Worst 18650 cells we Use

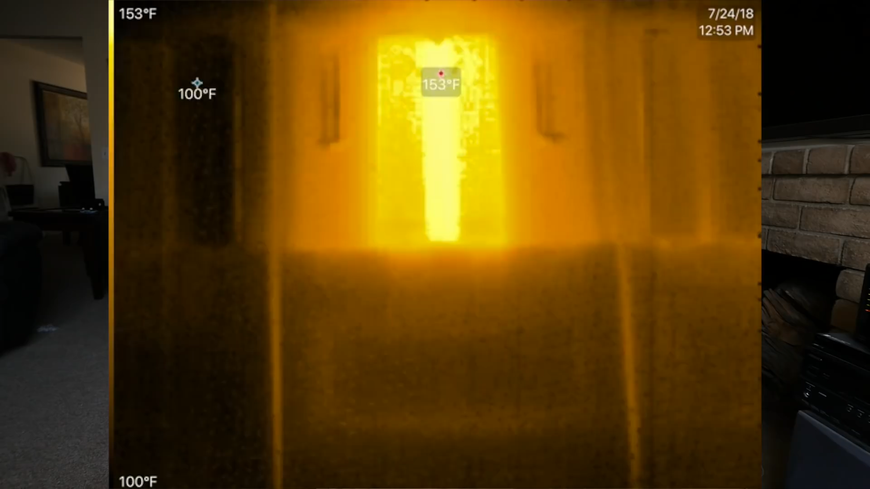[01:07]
On screen: scale top 153°F, scale bottom 100°F
half an amp Which is a rate at which we test them.
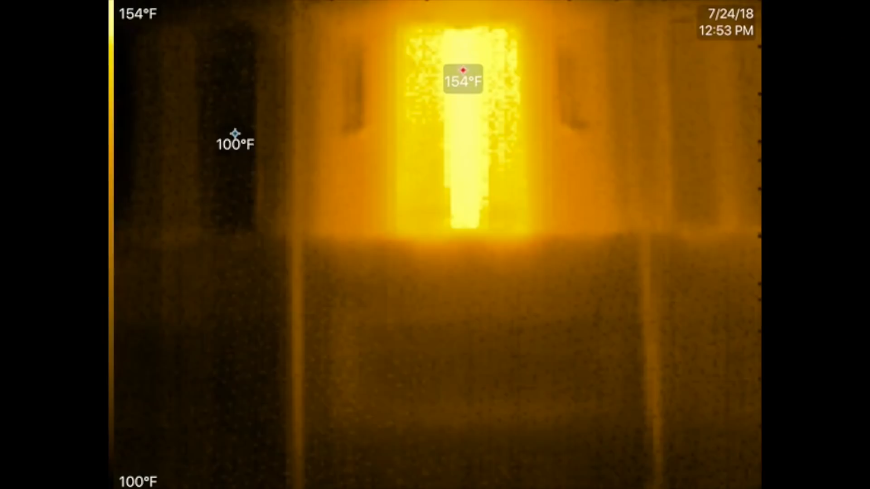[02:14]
On screen: max 154°F, scale top 154°F, scale bottom 100°F
Oh man 150 degrees those are cooking got to remove those
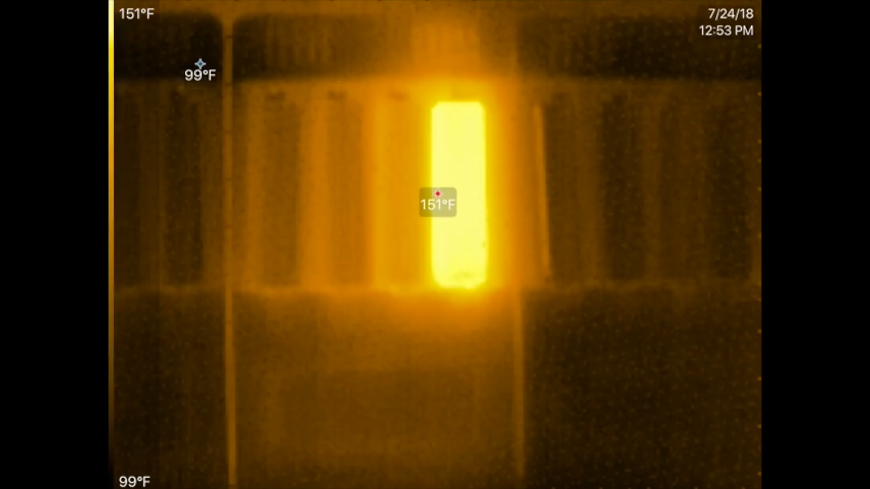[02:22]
On screen: scale top 151°F, scale bottom 99°F
There we go that one right there 150 also a heater Got to mark them
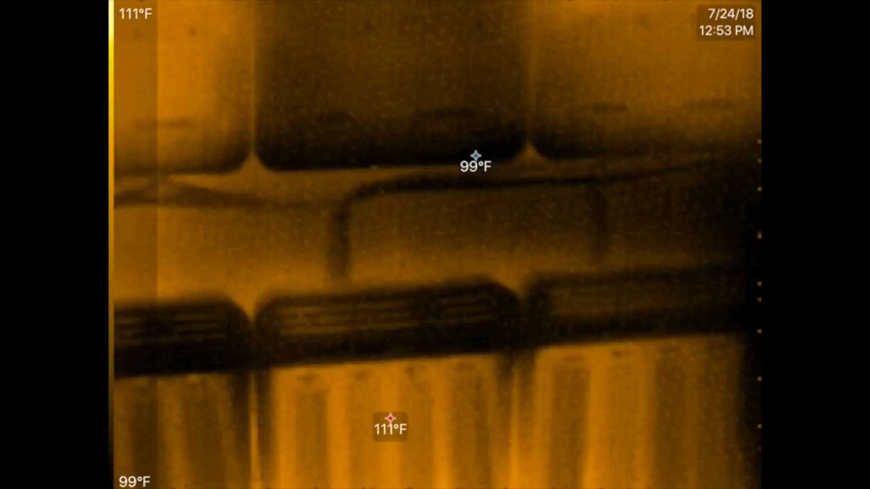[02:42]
On screen: scale top 111°F, scale bottom 99°F
What about these guys down here